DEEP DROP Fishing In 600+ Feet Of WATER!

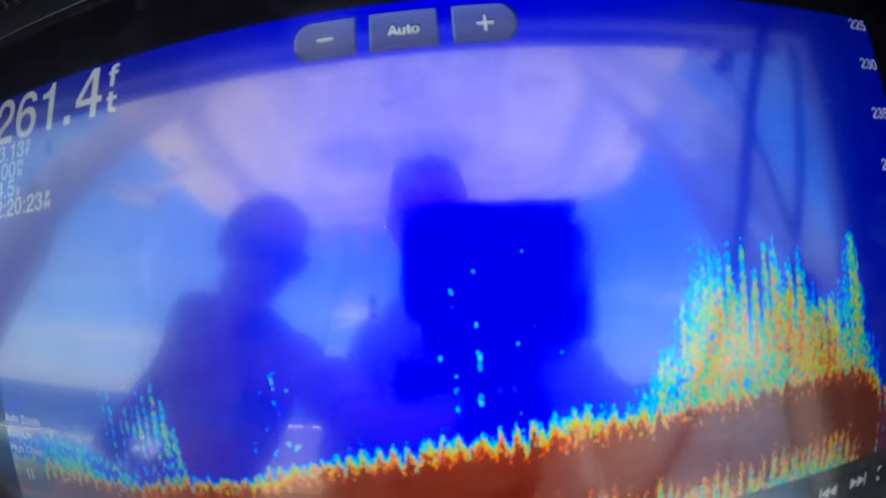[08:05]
I don't know. I can't see the screen. Woo! Look at that.
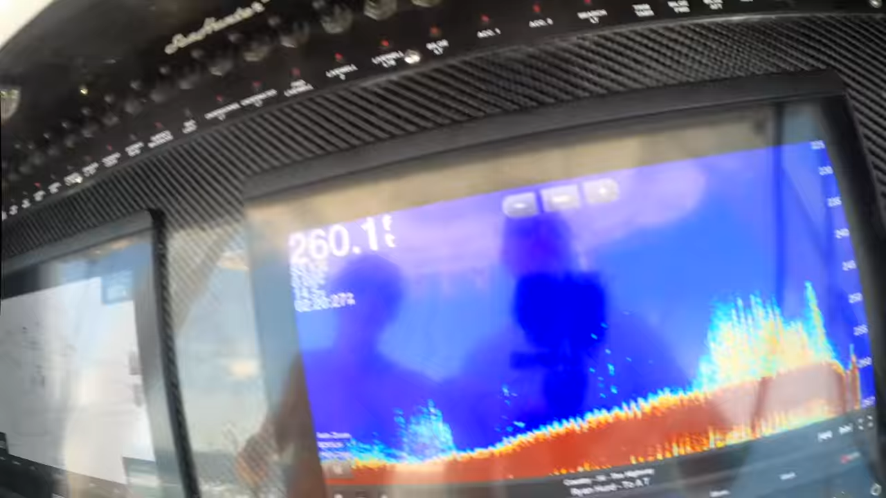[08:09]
On screen: depth 260.1 ft
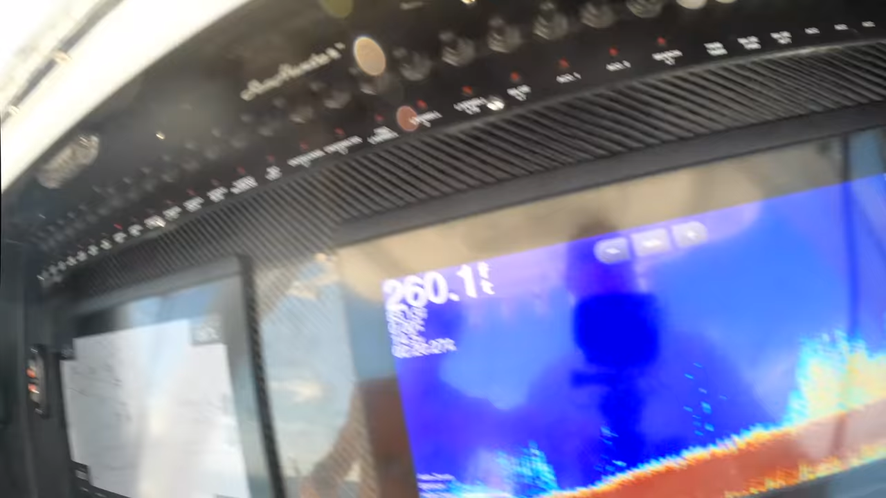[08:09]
That is just a huge wall of fish. I'm sure you can get that.